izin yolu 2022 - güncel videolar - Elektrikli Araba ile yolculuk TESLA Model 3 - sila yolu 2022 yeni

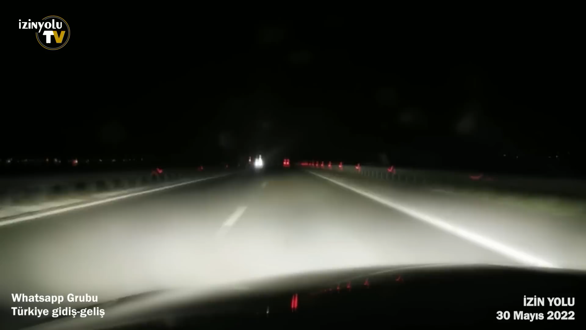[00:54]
30 Mayıs akşam saat 9. Bulgaristan üzeri İstanbul istikametine saptım. 371 kilometre gösteriyor. Bulgaristan'da yollar iyi, trafik az, hava durumu da çok iyi. Sırbistan'da yağmura yakılan arkadaşlara Allah kolaylık versin. Ben orayı kuru geçtim. Şu anda her şey yolunda.
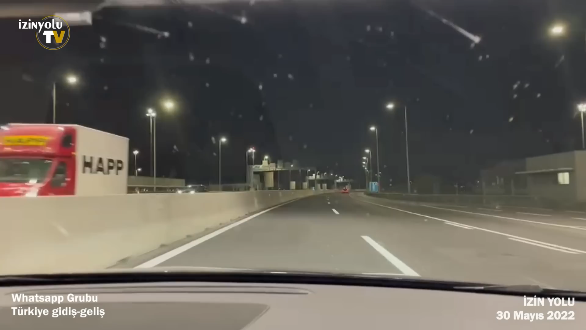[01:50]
Sürekli 80 uyarısı görmekteyiz. Herkese iyi yolculuklar diliyorum. Selamun aleyküm arkadaşlar. Şu an Macar çıkışı Sırp girişine İskamet'teyim.
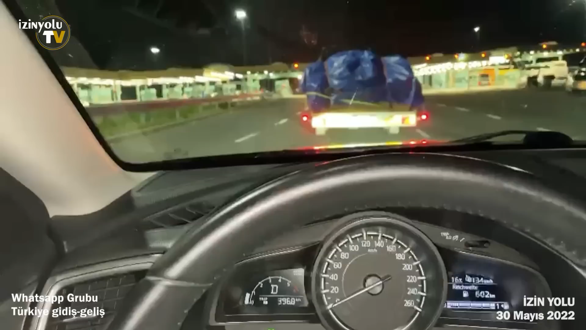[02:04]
Saat 22:51 geçe. Şu an önümde ya 6 ya 8 araba var şu an. Allah'a çok şükür bir sıkıntı yok. Macaristan çıkışındayım. Saat 10:15 geçe inşallah Edirne Kapıkule'deyiz. Herkese hayırlı yolculuklar diliyorum. Yavaş gelin, acele yok.
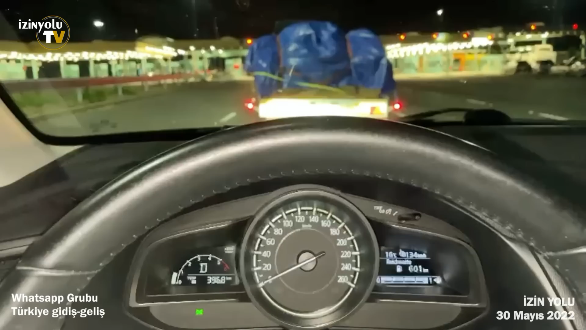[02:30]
Yollar sakin, sıkıntı yok. Herkese hayırlı akşamlar, hayırlı yolculuklar değerli arkadaşlar.